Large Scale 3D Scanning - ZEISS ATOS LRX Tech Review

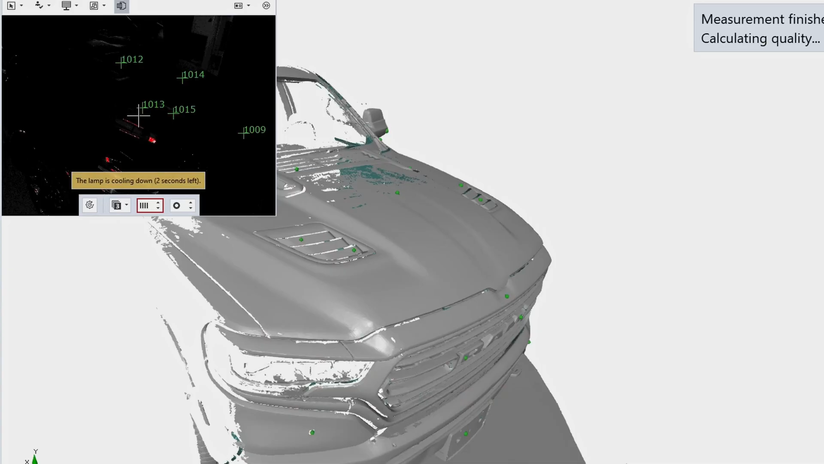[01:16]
The ATOS LRX is a very fast, large volume, high-precision blue light scanner.
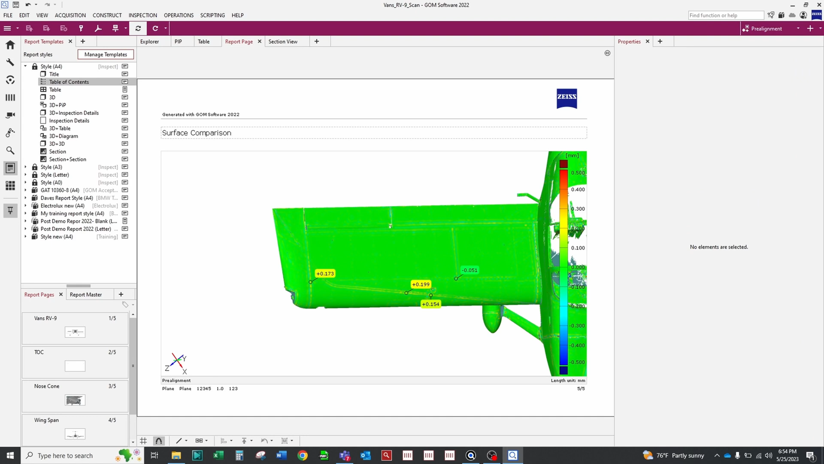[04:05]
Allowing you to measure, inspect, and report all on the same software.
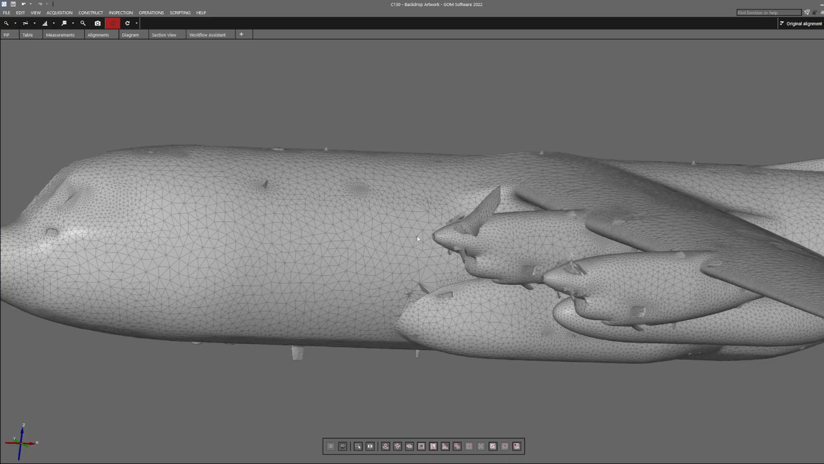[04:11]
ATOS changed the game with what is possible in 3D scanning solutions. And now, ZEISS has done it again by delivering high-speed, high-precision digital twins to large-scale proportions.